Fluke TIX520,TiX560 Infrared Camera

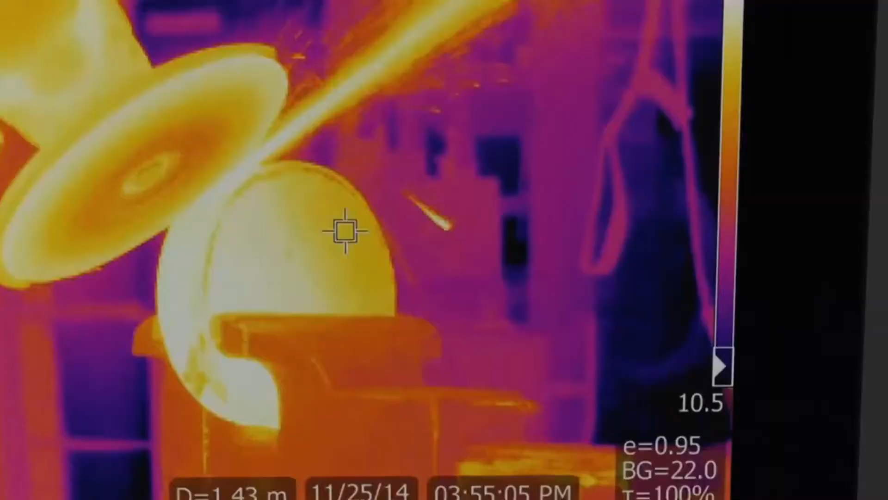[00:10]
Your view of infrared technology is about to change 180 degrees.
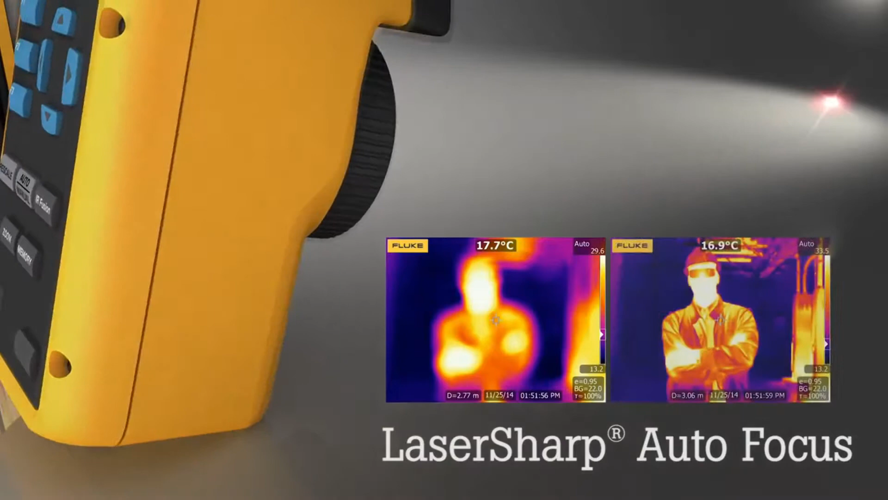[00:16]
Push a button and trigger laser sharp, the TIX560 and the TIX520.
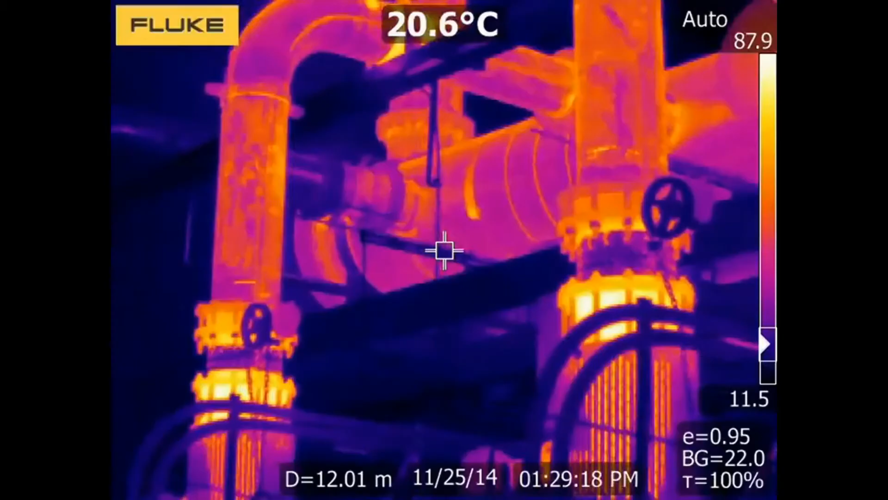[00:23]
On screen: spot 20.6°C
Get super resolution on the camera or through the included software.
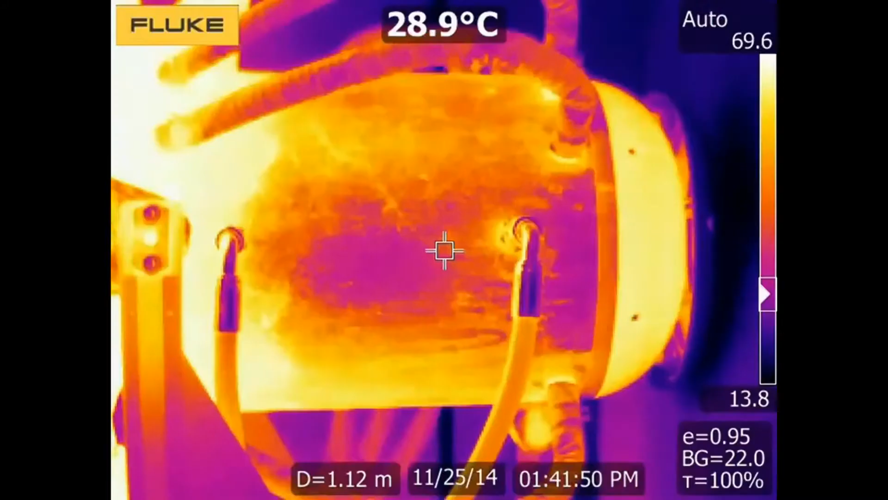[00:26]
On screen: spot 28.9°C
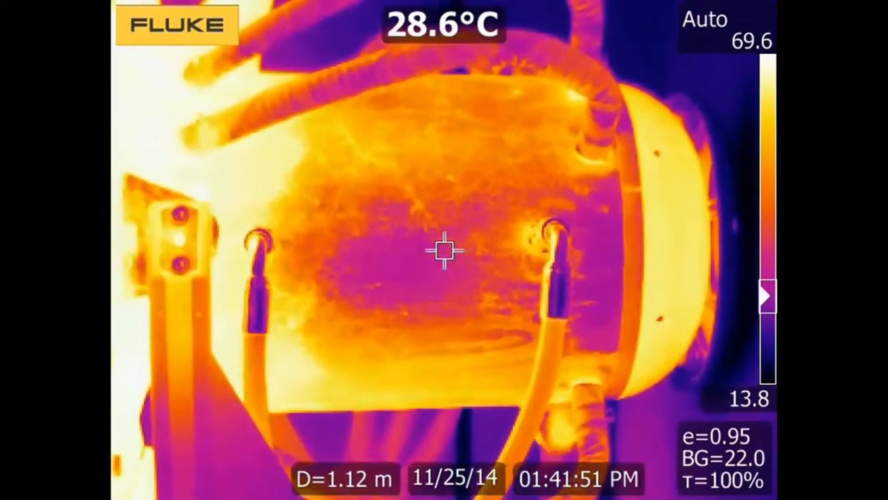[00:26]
On screen: spot 28.6°C
That turns your 320x240 images into 640x480 images.
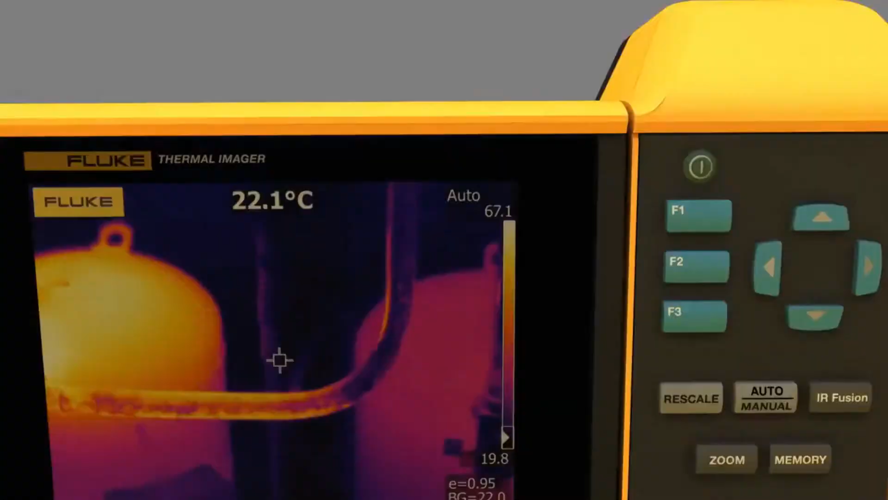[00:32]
On screen: spot 22.1°C
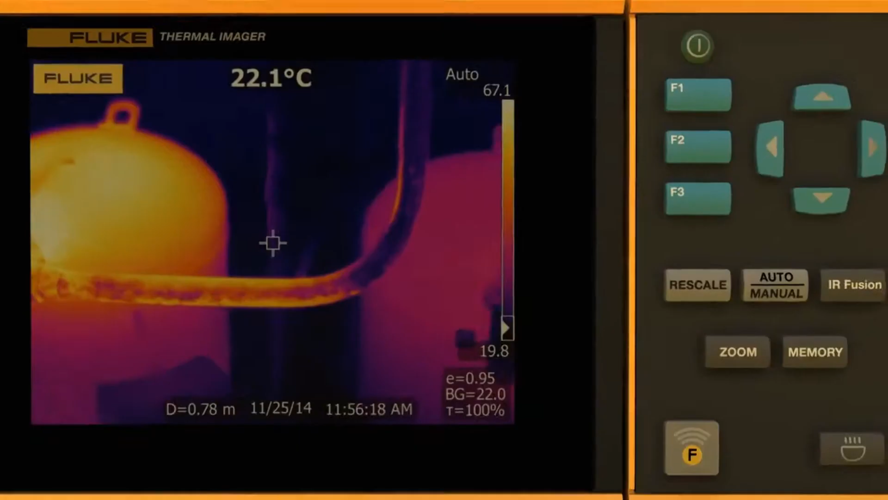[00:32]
On screen: spot 22.1°C
Save and share data faster and easier with Fluke Connect,
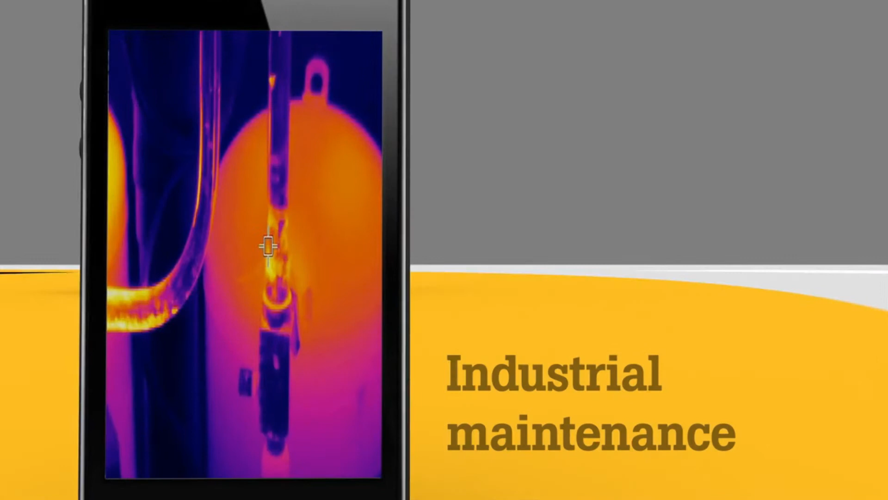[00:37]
the most convenient way to manage and wirelessly transfer infrared images to your smart device.
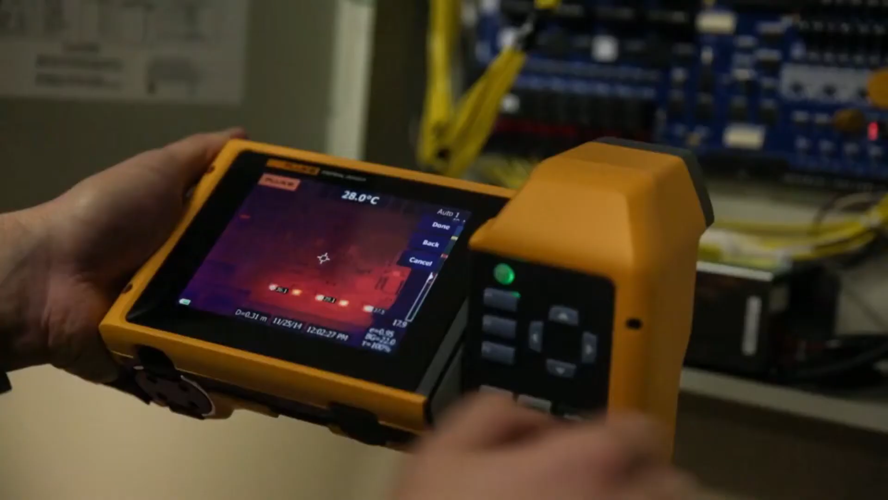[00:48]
On screen: spot 28.0°C
the 5.7 inch responsive touchscreen is about the size of a small tablet.